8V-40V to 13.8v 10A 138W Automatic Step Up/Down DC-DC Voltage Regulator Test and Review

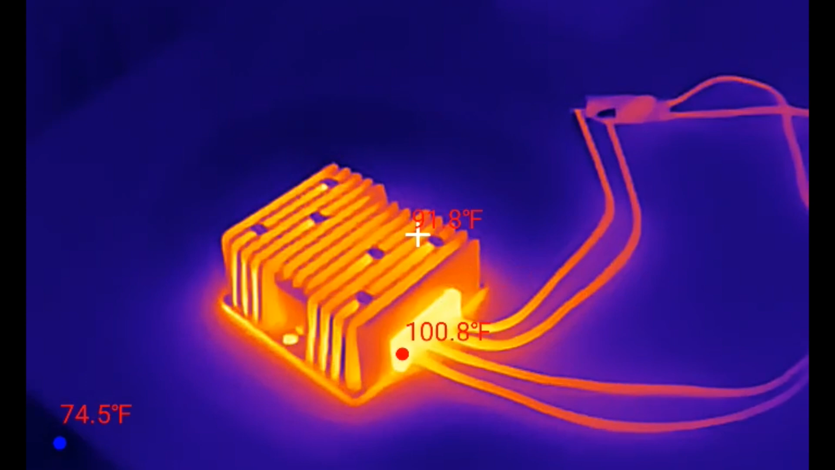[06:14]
And the hottest point is 100 degrees. Take a look underneath.
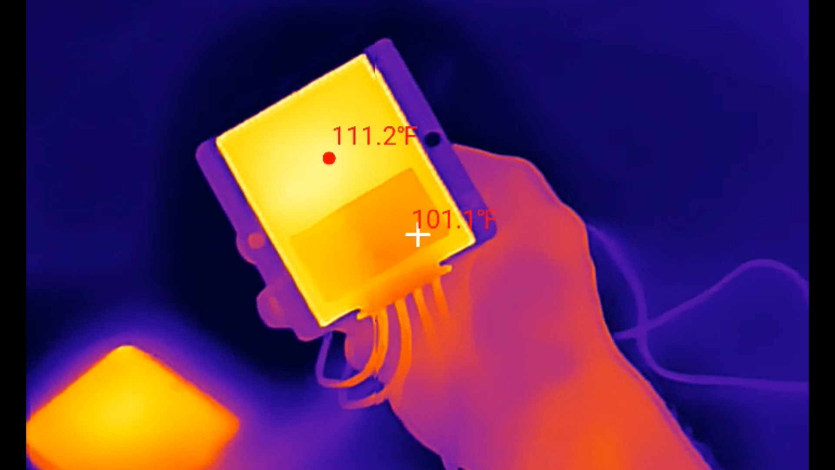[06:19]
On screen: spot 101.1°F
A little hotter. About 112. And we're only at 3 amps.
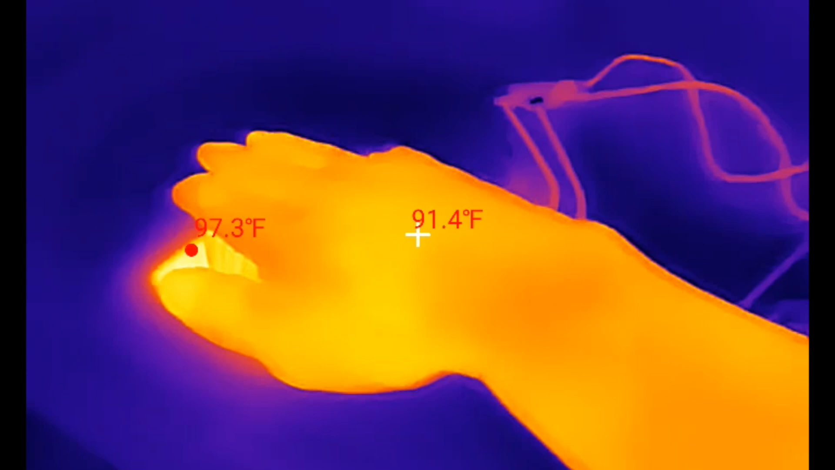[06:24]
On screen: spot 91.4°F
So I mean if you're running 10 amps through this thing it might get pretty toasty.